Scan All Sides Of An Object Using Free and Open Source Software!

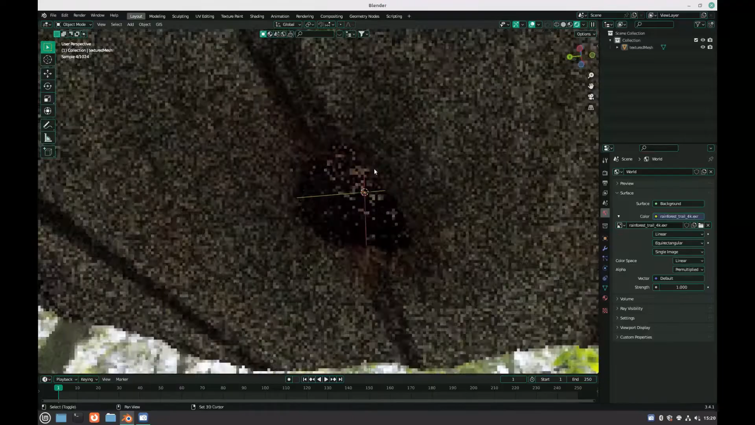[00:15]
Somehow we need to work out how to scan the underside of the object.
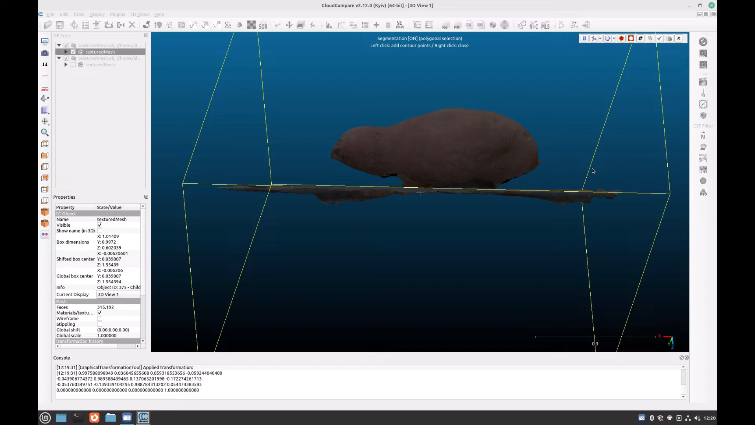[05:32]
We want about a 10-20% overlap between the models, in order to ensure there are no gaps. Once you have selected the area which you want to remove, click on this button, and then click the Confirm and Delete Hidden Points button.
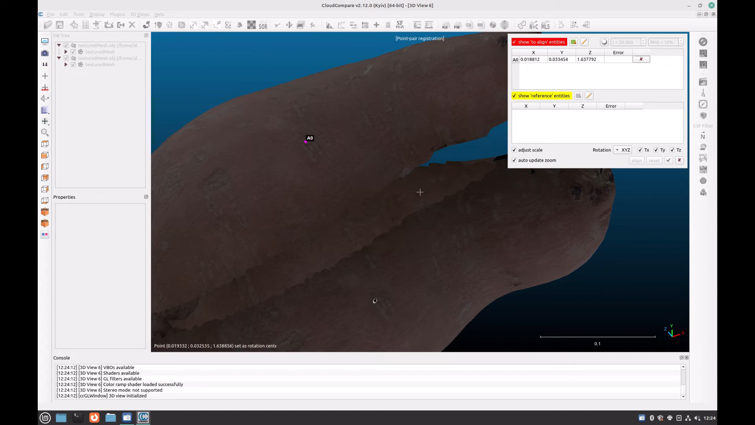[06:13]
Double click on each one in precisely the same position, and try and find at least 20 common points in order for the final alignment to be as accurate as possible. Try not to leave your points all in one area, as this may skew the final alignment.
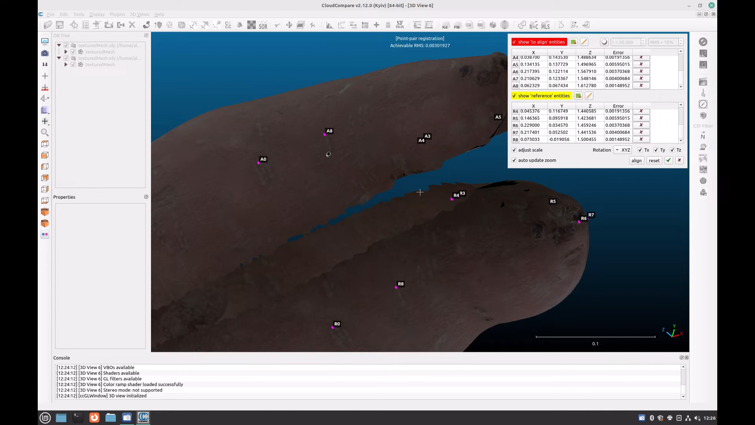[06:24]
If you are unsure if one part of the texture is actually the part that you are seeing on the other model, do not select this as one of your points, as it could also potentially skew the alignment.
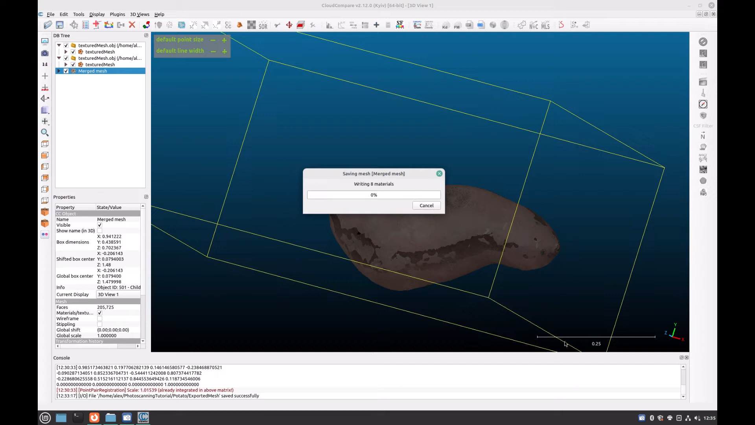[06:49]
You can now open up Blender and import your model. To remove any less geometry, in edit mode,